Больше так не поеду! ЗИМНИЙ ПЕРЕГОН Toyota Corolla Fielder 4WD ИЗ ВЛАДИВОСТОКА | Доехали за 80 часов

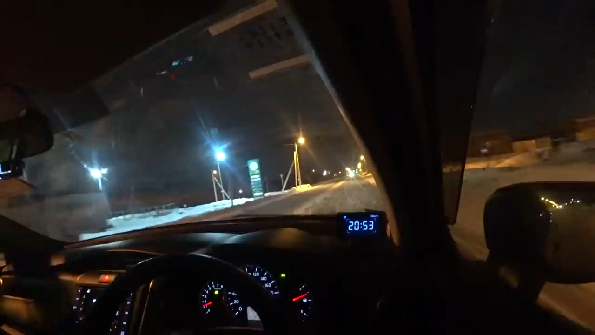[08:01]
Реально красиво, смотрю, как масштабно прям.
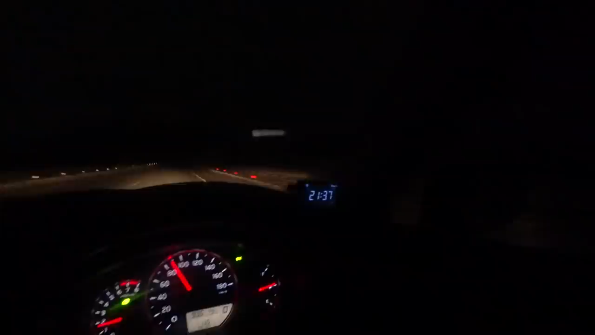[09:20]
Ручей быстрый. Жесть, вообще за ним метет, перед ним вообще чистенько. Какая-то аэродинамика особенная, вообще ничего не видно было.
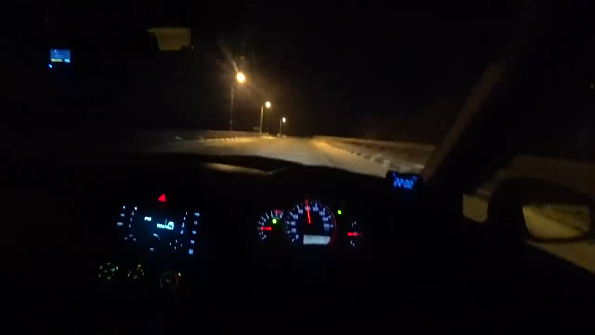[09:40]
Тут реально уже режим свежей Вовины. На ближнем свете даже, не только на дальнем. Вау, жесть. У него габаритных даже не видно побудных машин.
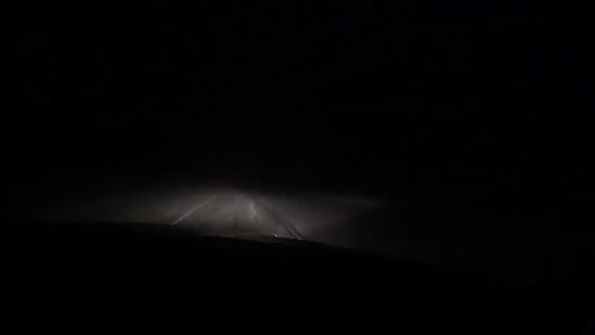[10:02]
Не повезло, не повезло от погодки под Хабаровском. Марка, хорошо видно габариты. Сейчас, если его получится обогнать эту фуру, надо уже 80 ехать, чтобы их не догонять. Ну реально, как слепой котенок здесь. О, красотища какая, новогодняя, зимняя сказка реально. Село Форб.
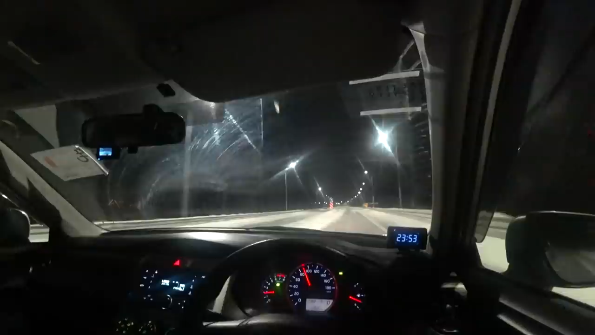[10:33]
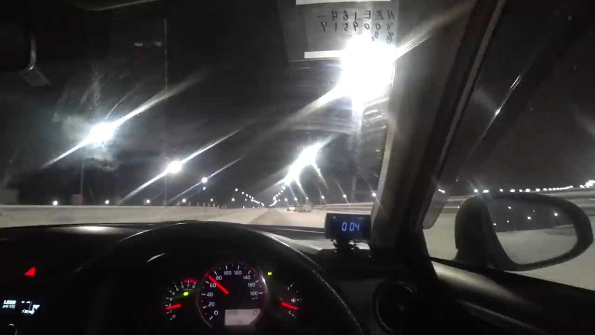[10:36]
А, это Марк Клуб, нифигасе, Лаурель Клуб.
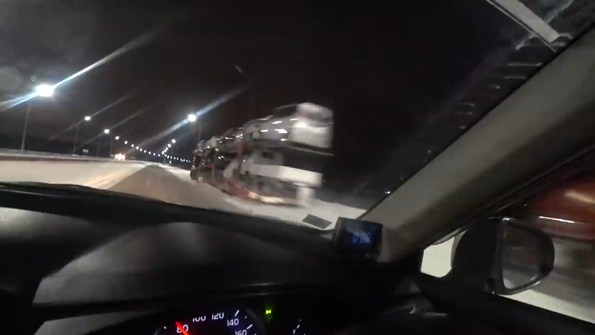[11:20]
Митсубиси, Кейкан. Все подряд. Платную дорогу вот сделали, новую обижную, Хабаровска.
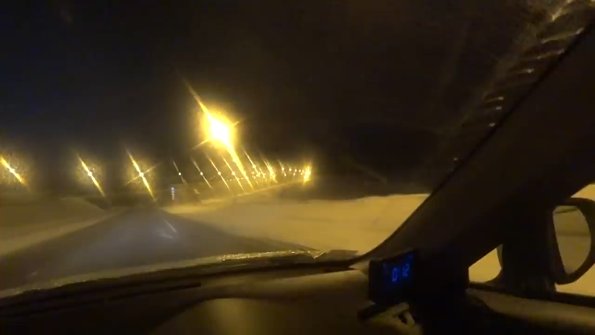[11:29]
А вот будка, единственный, кто ее южит, охранник. Нас не пускают пока что. Не время. О, нифигасе, автовоз какой.
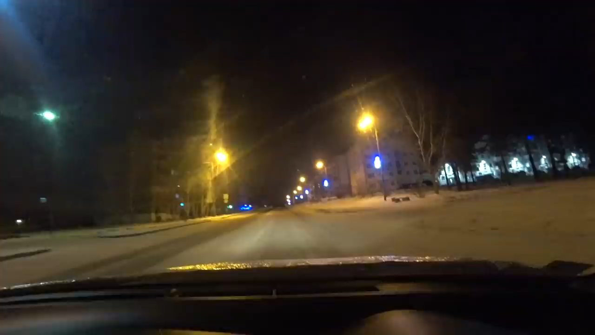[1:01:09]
Вот так вот на луне светло. Все те же пятиэтажки, как и везде. О, здесь вот работает.